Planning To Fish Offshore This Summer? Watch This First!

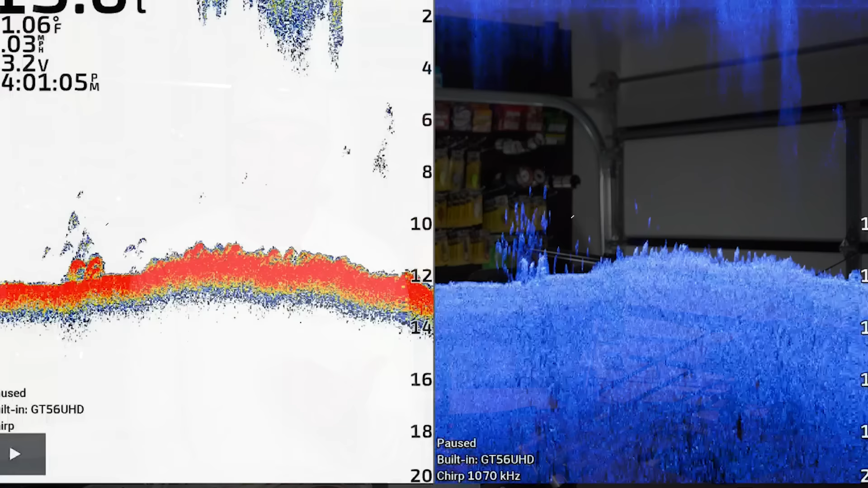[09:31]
Lake Tenkiller has largemouth and smallmouth bass, and you could see on the live scope and even when we graphed over the spot with 2D that there were a few fish that were suspended up over these rocks. My first instinct to get these fish to bite was to pick up a topwater.